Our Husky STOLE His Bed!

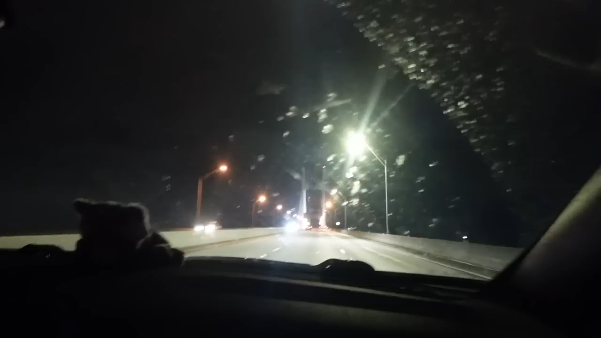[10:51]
It is. But we're going over this really crazy bridge. Yeah. If we saw it from a distance and we're like whoa this is cool looking. Oh wow. There's like... Boats. Boats and stuff.
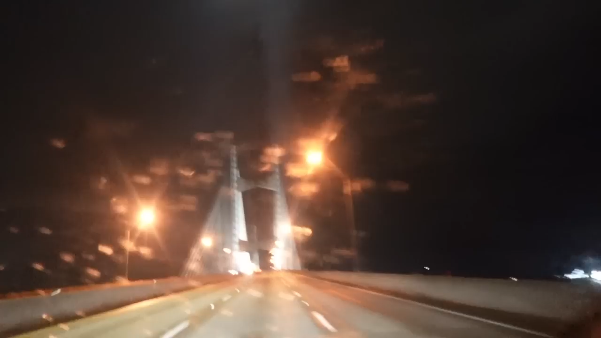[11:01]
Yeah look at this bridge. Run your windshield wipers. Maybe. Maybe. There we go. Yeah. Check out this bridge. Oh I see now. Huh.
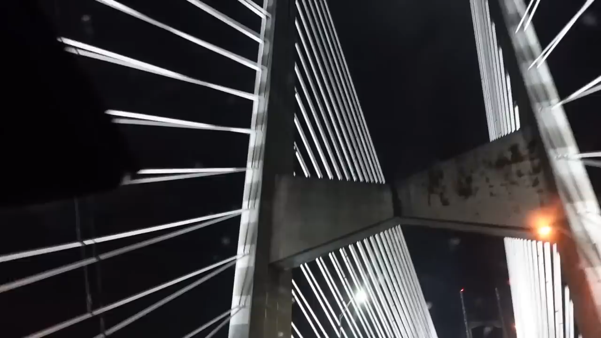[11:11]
We're on... I don't know what road we're on. I don't know what road we're on either but... But there's this... This is a cool bridge.
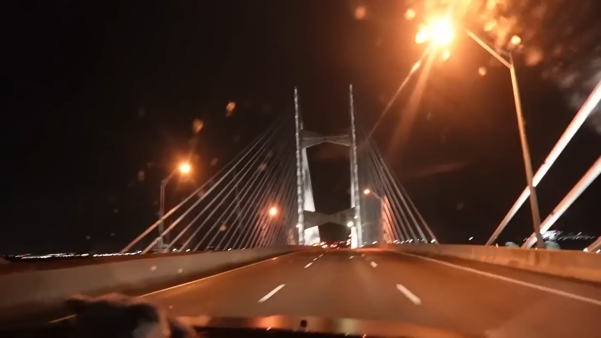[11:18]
And apparently boats. Is this a port or something? It is. It's a port. It is. I can see all the...
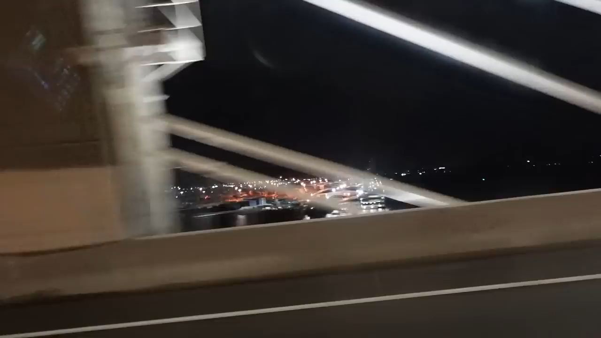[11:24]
The container ships down there. It's a really tall bridge. Huh. They needed some tall...
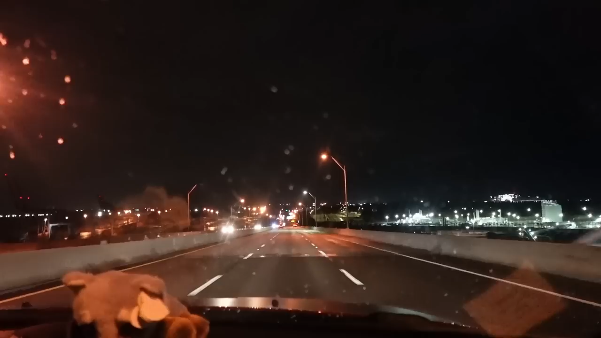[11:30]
North. We're on 295 North is where we are. If you want to look it up. Apparently... I'm pretty sure that's a port over there. Or at least they ship stuff out of there. It's Dames Point Bridge. Dames Point Bridge. That's the bridge we just went across. That's pretty cool. As we're on our way to Savannah, Georgia. Look it. It says thank you for visiting Florida.